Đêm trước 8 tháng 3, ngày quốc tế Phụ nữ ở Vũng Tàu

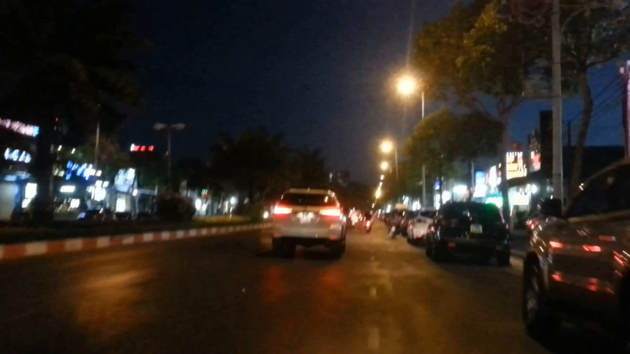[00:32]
Đường này khá là nhiều quán món ăn về đêm nổi tiếng á. Tàu trong một hai năm lại đây. Ở đây ta đi một vòng xem cái không khí chuẩn bị tháng năm cuối năm tháng ba của tàu. Thì cái này thường thường sẽ có những cái nơi họ bán hoa tặng. Những cái bán nơi bán hoa này thì nằm ở dọc trong các ngoài đường quý vị.